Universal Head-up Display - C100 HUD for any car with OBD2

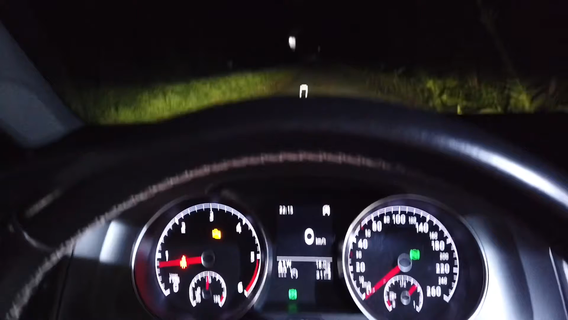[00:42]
So this is the view from the driver's seat. We can see current speed. It's zero because we are stationary but we will take the car for a quick spin in a minute.
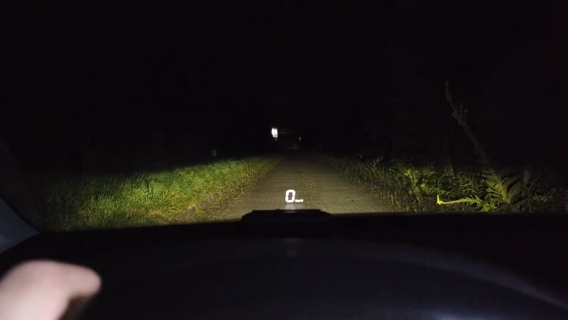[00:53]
And I just want to say that this is one of the basic ones. There's a lot of HU-Ds to select from and I pick the simple one, the white one to be honest, because it fits the illumination the best. There's a lot of feature-packed devices
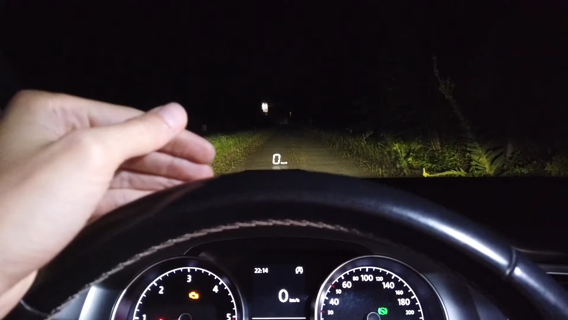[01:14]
but there's a lot of colors over there and I believe it's distracting. And the whole idea with the head-up display is to keep your attention on the road. If you want to check the speed you can just look slightly down to see it, not all the way down over here. So this is as I said pretty basic device but in my case it's a good thing. Okay so let's take the car for a quick spin.
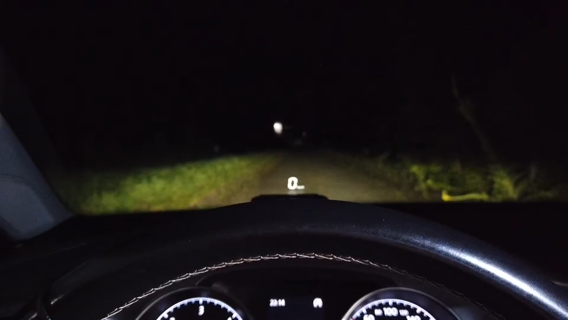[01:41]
It's completely dark right now but I can assure you that this also looks great during the day. In full sun it's readable. I would say that it's visible better than factory installation let's say in Audi A6 that I've tested some time ago. The one concern that I have that the device is pretty small and there's a small
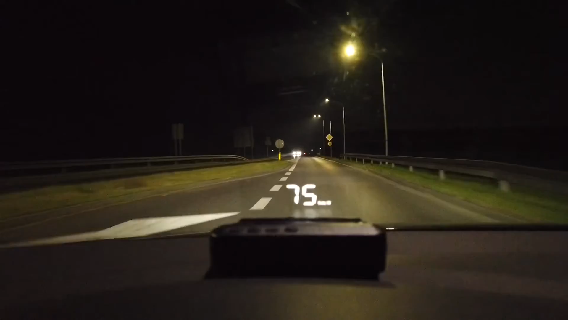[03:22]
So you have to believe me when I say that driving with it is very cool. I can also show you that there's an auto brightness feature.
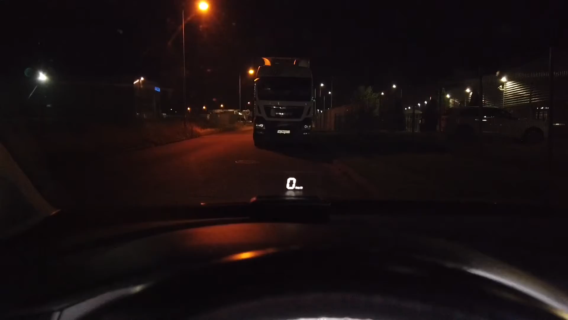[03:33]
So you have to believe me when I say that driving with it is very cool. I can also show you that there's an auto brightness feature. So when I place light over here you
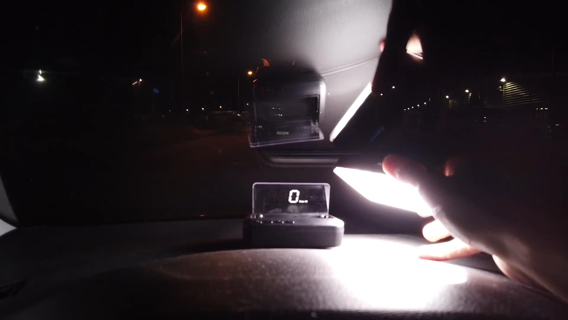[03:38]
will see that the display gets really bright and when I remove it
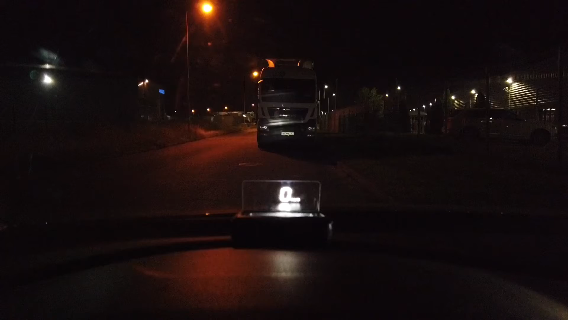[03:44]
you will see that after a few seconds it will dim down to the night mode. Let's call it. You can also set the brightness manually but the auto brightness feature is really cool.
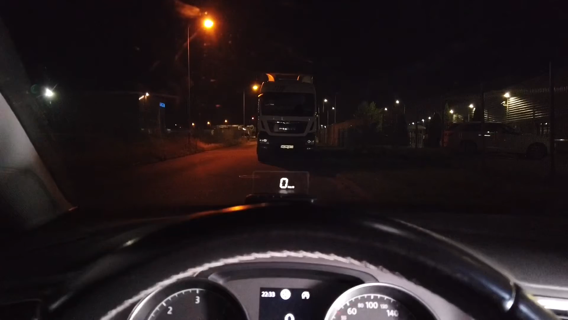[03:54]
So I think that you should use it. There's also mode that will show you coolant temperature. We have 89 degrees right now and your current battery voltage and you can press and hold on one of the buttons to clear your check engine indicator if you have one.
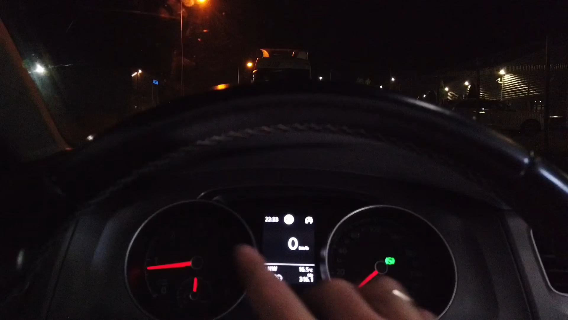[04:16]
If there's one flashing on your instrument cluster.
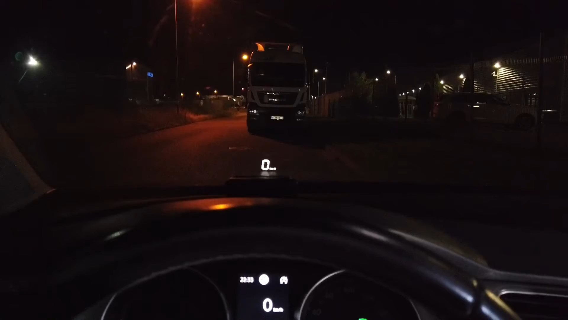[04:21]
You can set number of reminders over here. So for example when reaching certain speed or if your coolant temperature is too high or battery voltage too low or your rpms are too high you will hear a reminder or warning sound with it from it. So that will also also keep keep safe you and your car.
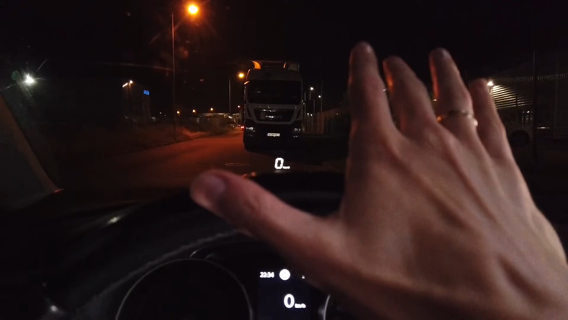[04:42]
There's also a fatigue counter so the device checks how long are you using the car how long the engine is on and for example if you reach four hours without turning off your ignition it will remind you to take a break.
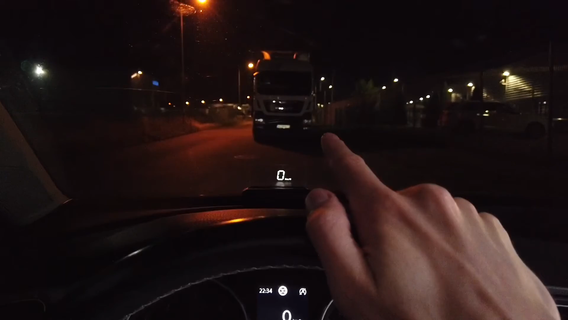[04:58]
So that's another cool safety feature.